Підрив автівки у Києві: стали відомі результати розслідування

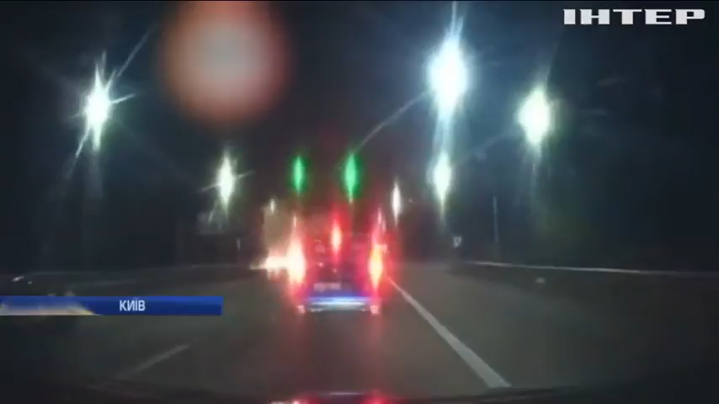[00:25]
Момент вибуху «Мерседеса» на Житомирській трасі зафіксував відеореєстратор однієї з автівок. Вибуховий пристрій спрацював.